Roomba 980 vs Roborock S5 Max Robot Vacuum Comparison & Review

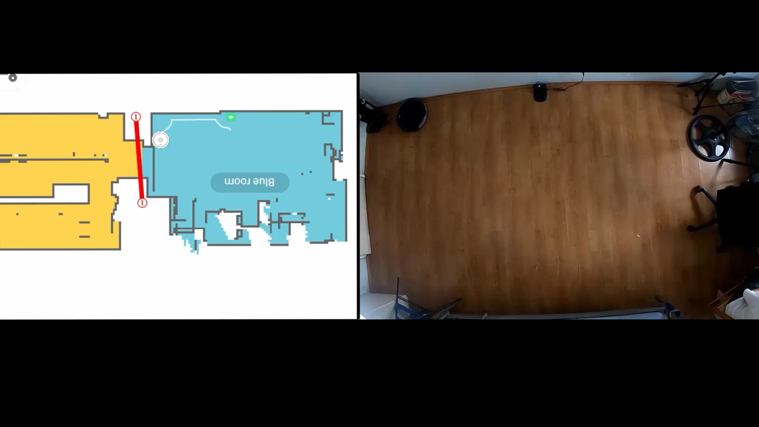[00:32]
The Roborock S5 Max utilizes a laser sensor on top to help it draw maps, avoid furniture, and pinpoint its location. While the Roomba 980 relies on a top-mounted camera that has a similar purpose.
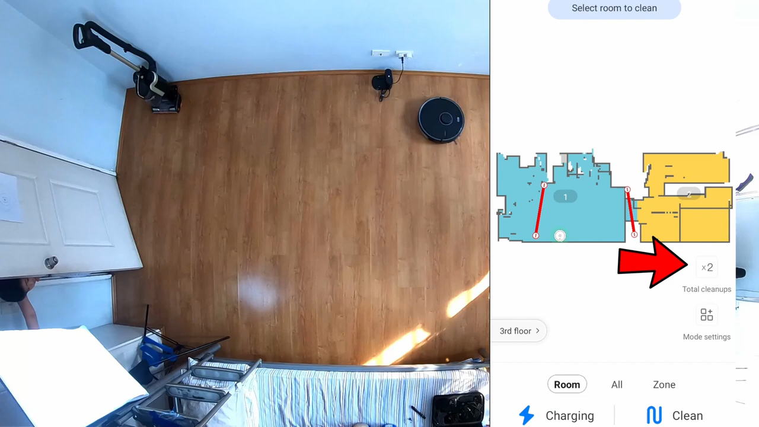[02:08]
Users have the option to set the number of passes between one and three. Roomba also has this feature but only up to two passes.